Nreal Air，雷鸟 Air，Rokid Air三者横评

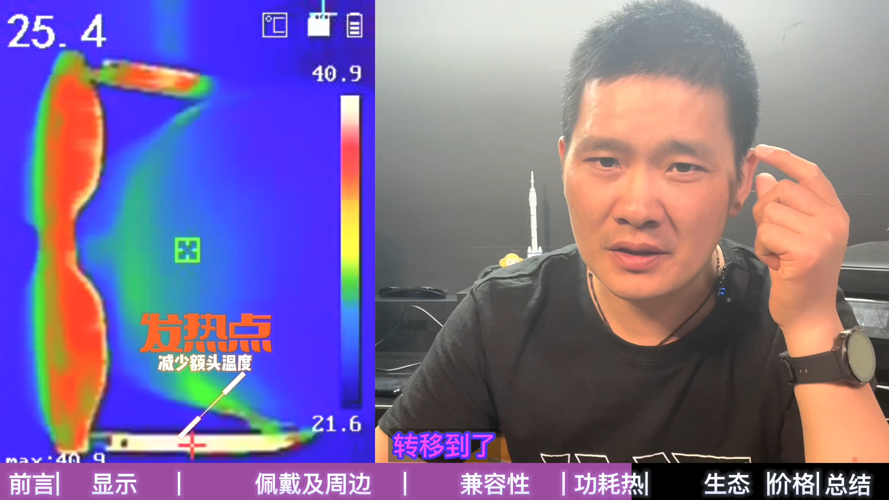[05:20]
腿的位置从而降提了额头的温度感受这也比较推荐更多的厂家跟进这个设计生